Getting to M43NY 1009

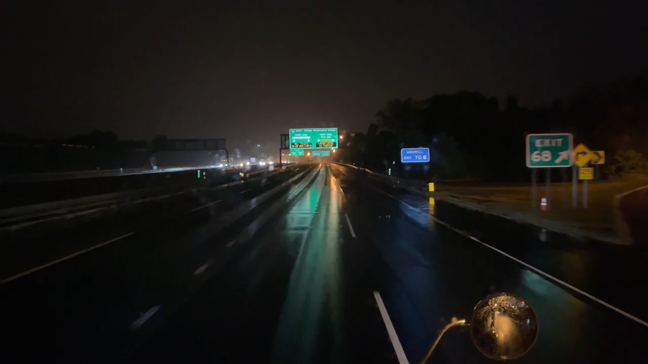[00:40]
I follow the signs for the lower level towards Fort Lee. Even though it says all the trucks to the left, I'm going to show you a little trick here that it kind of gets you around some of the traffic sometimes. You're not allowed to go on the lower level of the George Washington Bridge with a truck,
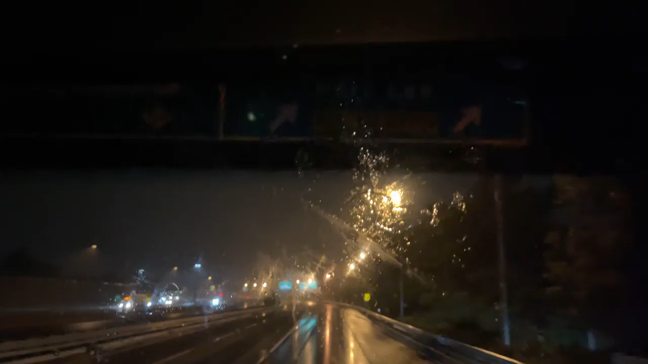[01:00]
but we drive right up to it and we kind of scoot over right before the tolls there. One of the things we preach here at UPS is, you know, path of least resistance. So when I come into the toll booth, there's 16 tolls at George Washington Bridge. It narrows down to four lanes and during construction sometimes it narrows down to one lane. So what I do is I come in the toll booth to the, all the way to the right and I have all the traffic to my left now.
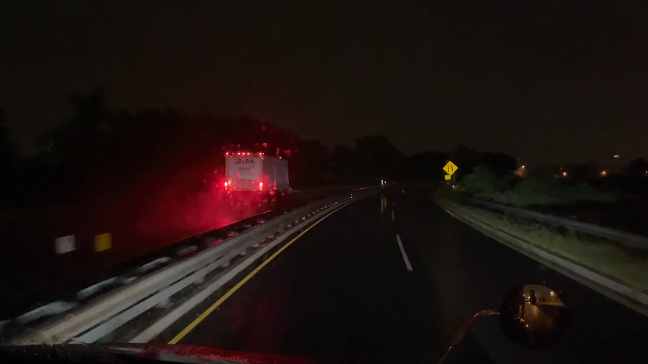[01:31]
So I don't have to worry about going back and forth, mirror to mirror and I stay all the way to the right.
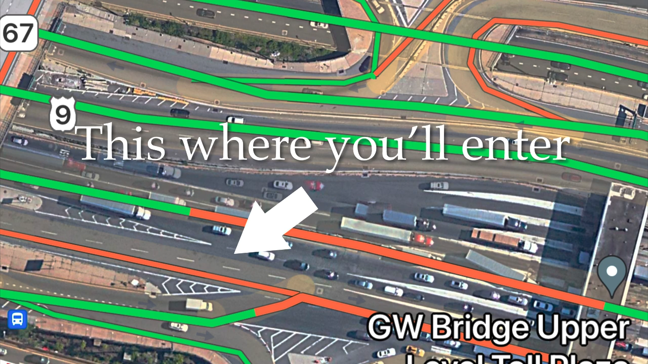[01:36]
I get the Jersey wall to my right.
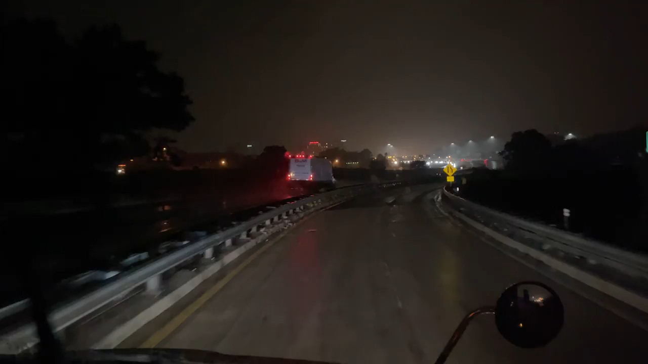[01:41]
So I'm focused on my left side and just worried about the cars coming in on the left as I merge into traffic past leaf resistance. So we're climbing the approach here to George Washington Bridge and you'll see here to the left it'll say no trucks, I mean all trucks to the left, no trucks to the Fort Lee right here. But we're going to hang in here and like I said we're going to go right up in front of the toll booth and then shoot over to the left.
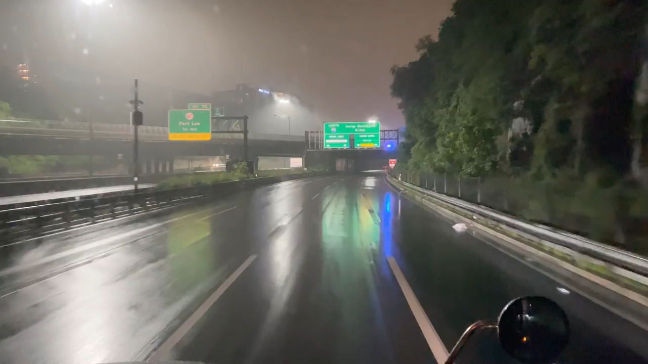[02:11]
So we're still, we're going to stay in here. Right now it's not too bad traffic with the rain and stuff but normally it'll back up past here and we kind of, we kind of get,
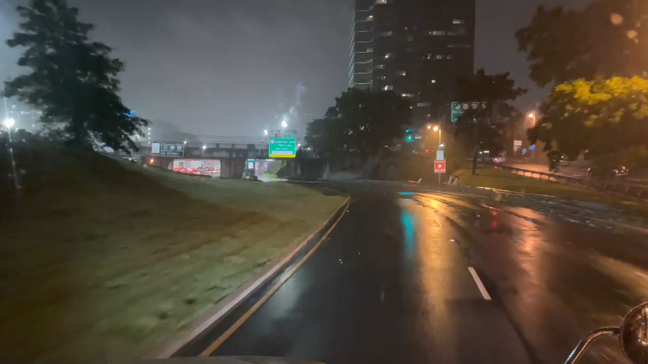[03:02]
As you can see traffic here building on our left here and because they're probably doing a little construction up here or something.
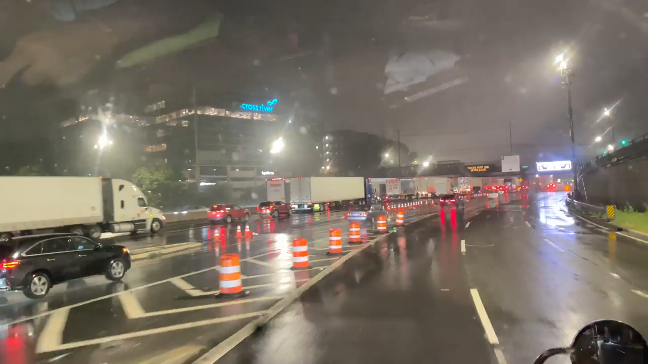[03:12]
Just be careful everybody coming in on our on our left here and as you can see the sign up a front there all trucks must exit and we're going to jump over and we're keeping everybody to our left here.
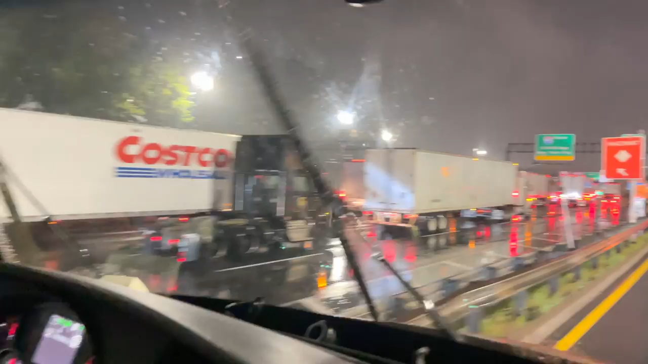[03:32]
The entrance to the bridge to the lower level is to the right right there as you can see the tolls over here to your right. You definitely don't want to go that way that's going to cost you a ticket for sure. You'll probably get a better shot right here. That's the entrance to the lower level. So we're kind of scooting along here as you can see all the traffic to our left and we're just kind of moseying right along and we're going to come up to the toll booth like I said. We got how many is open today? Not two too many.
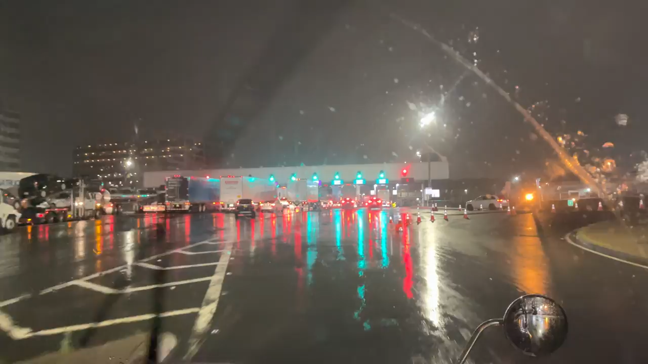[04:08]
We've got about eight open and we come through the first one here.
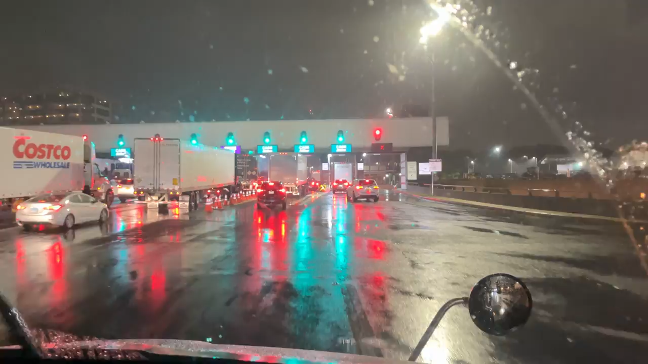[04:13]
I have the jersey wall is going to be to my right and all I gotta do is focus on the people to my left.
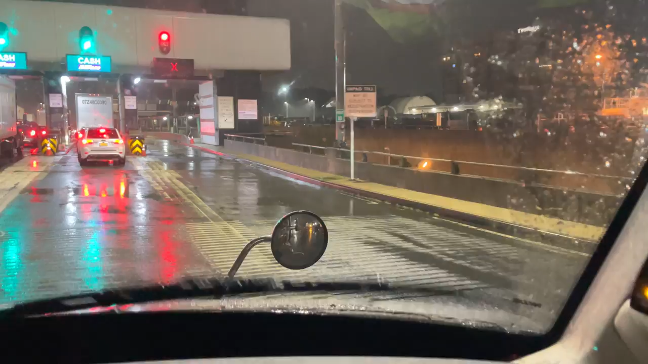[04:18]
So I don't have to like if I'm in that middle lane over
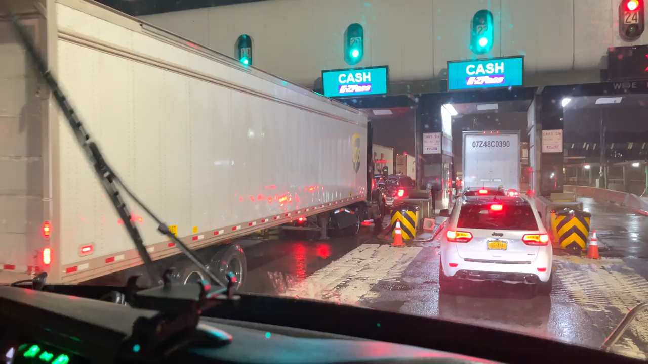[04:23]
there you know everybody merging in together here it's uh you know kind of a real bad pinch point. So this way I just focus on people to my left and uh you know take your time and we call it the path leave resistance. Here we go look look.
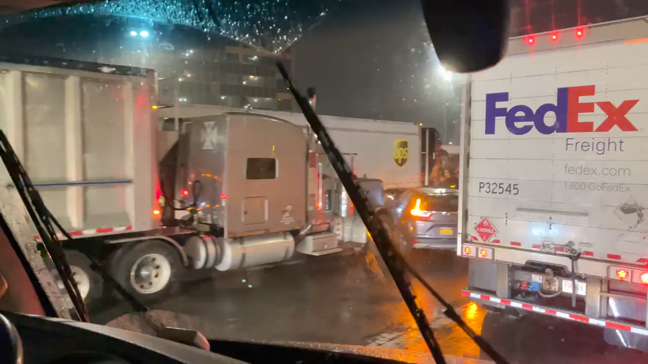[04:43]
Here's the problem with the George Washington Bridge when people don't let each other in. As you can see we got a big rigger took a four-wheel out. Everybody's always in a rush. Uh like I said past leave resistance. I have everybody to my left. I got a guy beeping his horn at us.
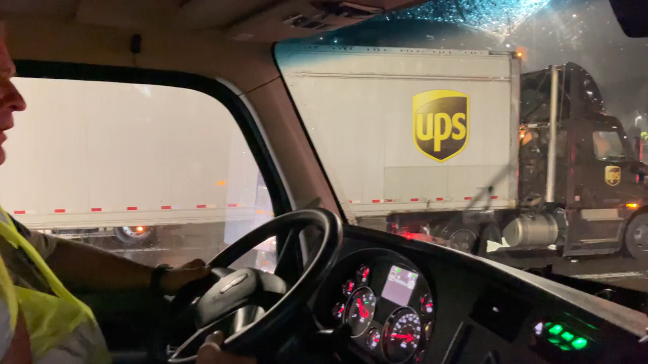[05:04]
Real big fan of ours. So as you can see uh we are all the way down to one lane. I'm coming all the way from the right side all the way over to the left. Uh couldn't have been any easier though. Uh toll booth about 400
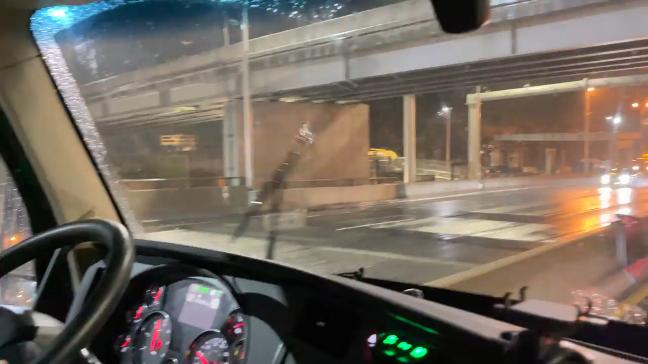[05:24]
yards and I'm through and about 6,000 trucks are sitting behind me. That's one of the little tricks of the trade uh I learned years ago.
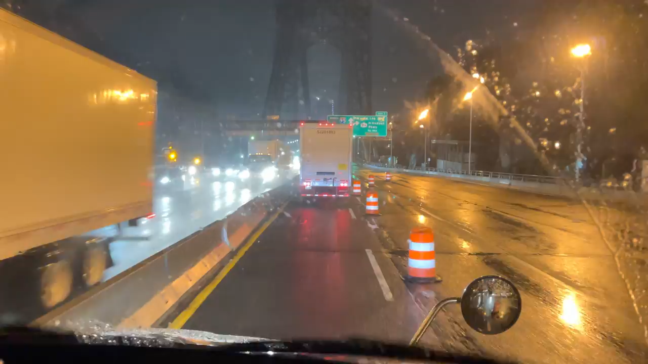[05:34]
And this is the George Washington Bridge. The famous infamous George Washington Bridge that everybody talks about all the time. Uh you got to be real careful when you come across. Uh the lane we want to be in is one lane off of the side here. This is the actual lane we want to be in when we exit exit two which will say Amsterdam Ave. It's right on the other side of the bridge. Just be real careful.